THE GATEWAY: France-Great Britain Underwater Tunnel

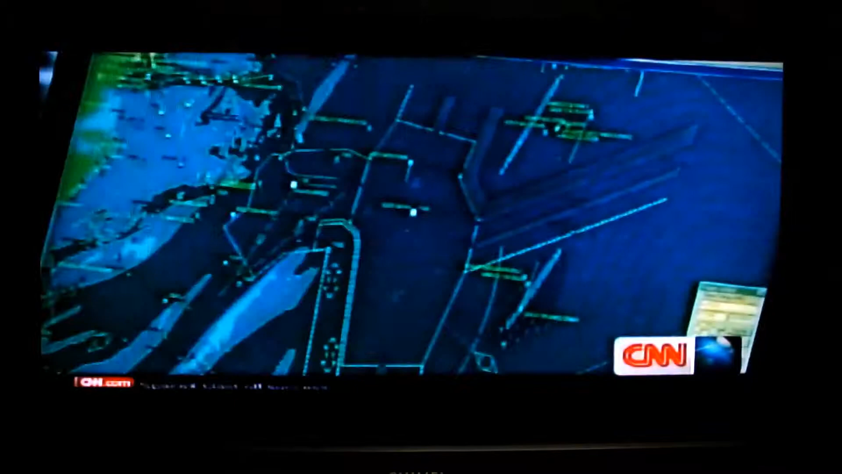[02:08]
The automated identification system is a useful tool for the likes of Captain David Miller, who is at the helm of Spirit of Britain.